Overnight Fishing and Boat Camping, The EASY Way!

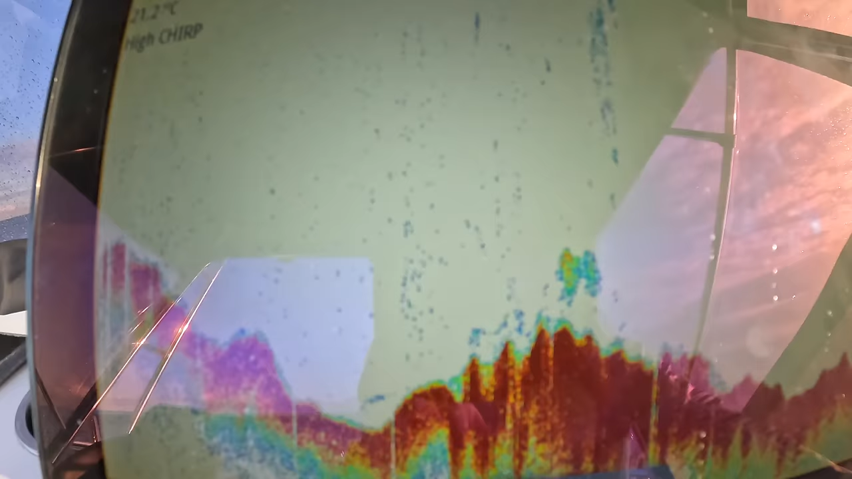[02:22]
On screen: water 21.2°C
Righto, see a bit of fluff there. I'm hoping to anchor up near there. That's my anchor going down now.
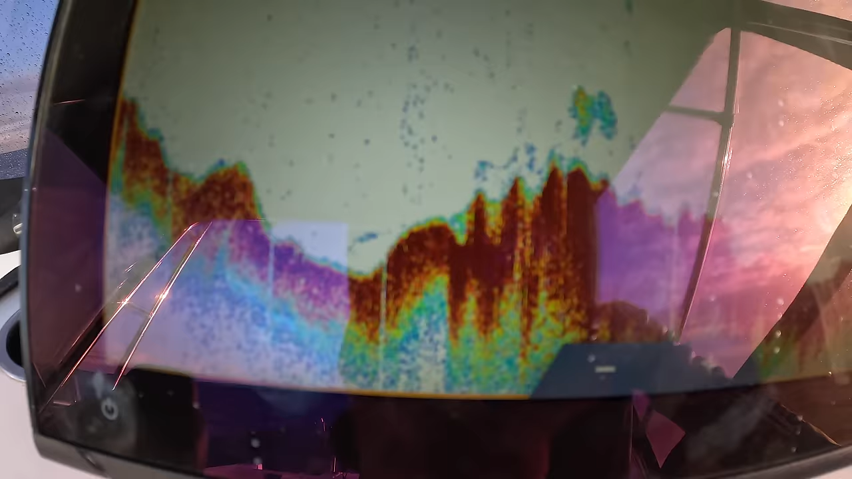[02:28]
17 meters and just back over here it ran up to 14 so sort of some hard looking bottom here with a bit of bait holding.
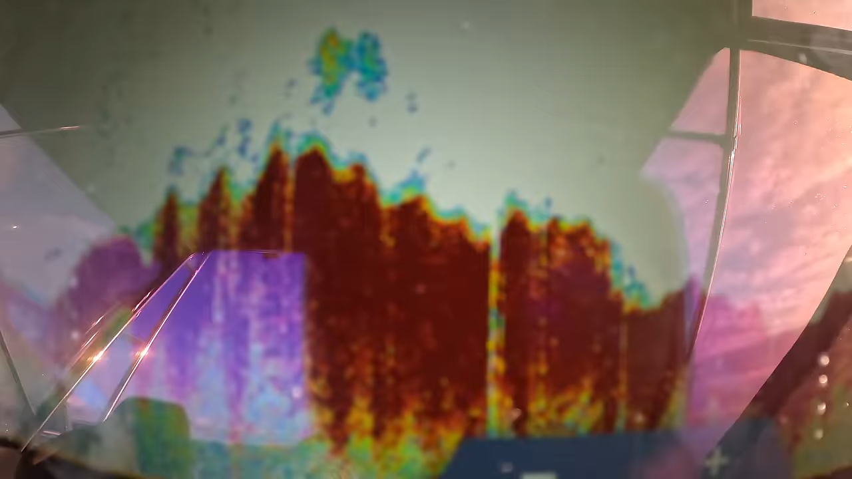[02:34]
That's it, I'm not getting too fussy tonight because I'm
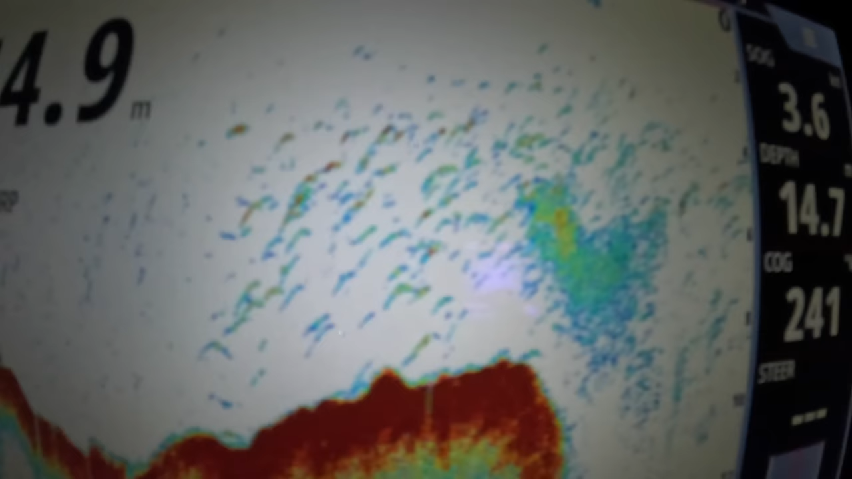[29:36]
pulled i just slowed down and straight away i've slowed down right on that look at that big school of bait oh wow can't ask much better than that
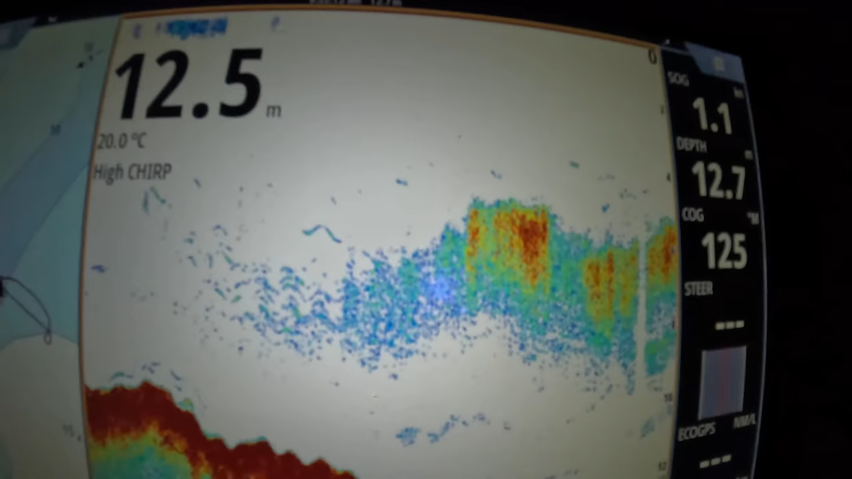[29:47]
On screen: water 20.0°C
all i did was come straight out to this ledge here
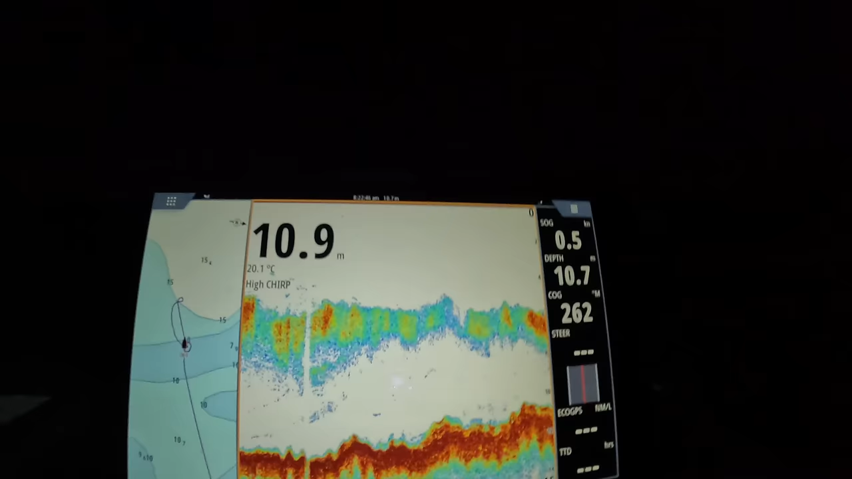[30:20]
On screen: water 20.1°C, speed 0.5 kn
all right all right let's hope that's a good sign and we can get something on here
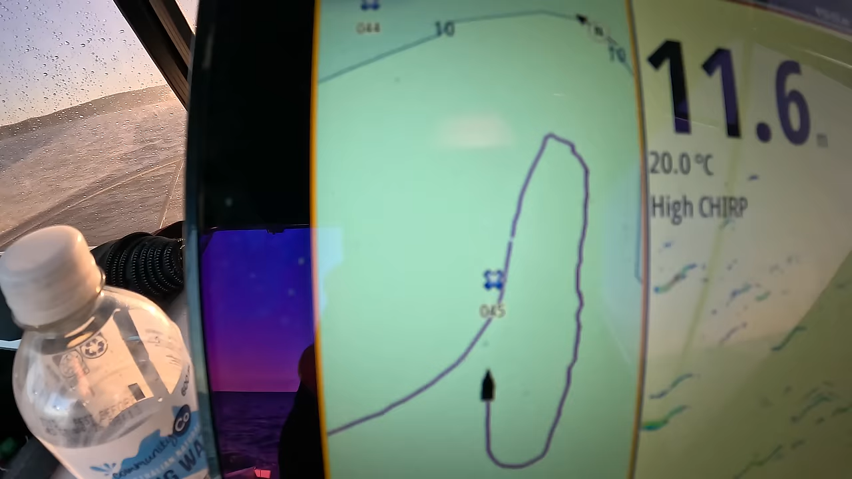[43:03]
On screen: depth 11.6 m, water 20.0°C
bit of fluff that's it there i marked it i drove over it marked it and now i'm just going to go back i've just
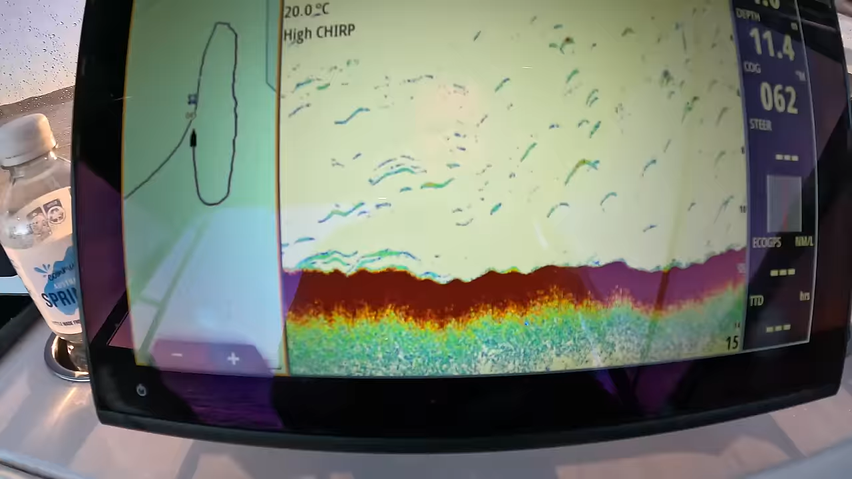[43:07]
On screen: water 20.0°C
made sure i got rigged up with a bait and everything got my sakana on and i'm ready to drop because it's really
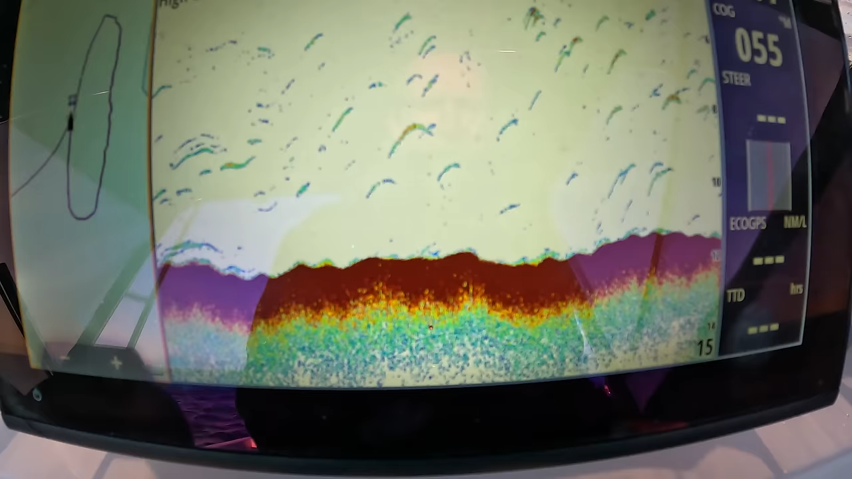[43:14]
small and i'm not going to stay on it for long let's
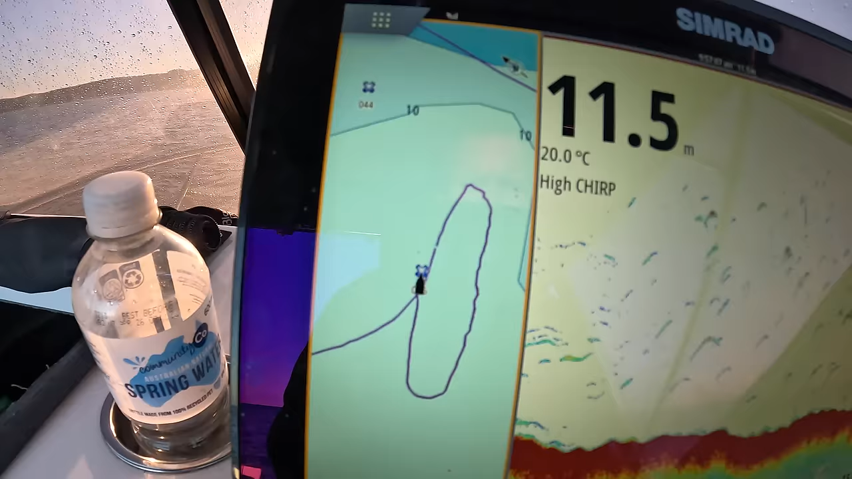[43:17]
On screen: depth 11.5 m, water 20.0°C
just see oh here it is here so it's really not
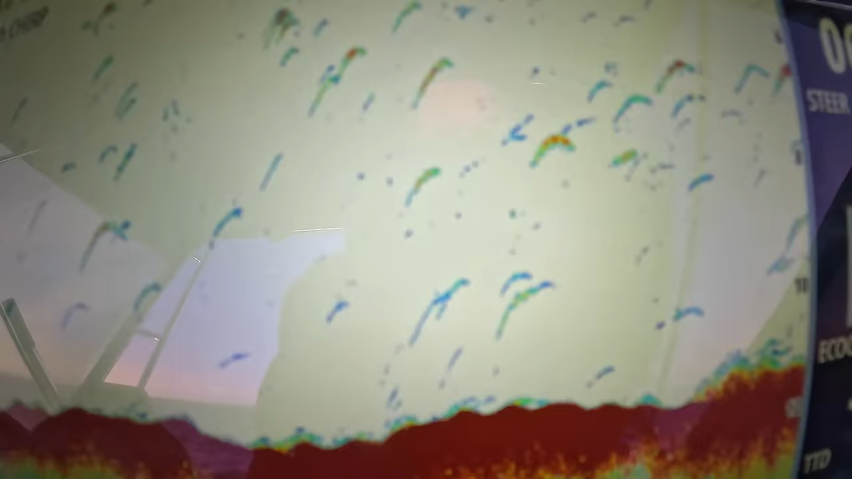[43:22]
much that's literally it right there i'm going to drop real quickly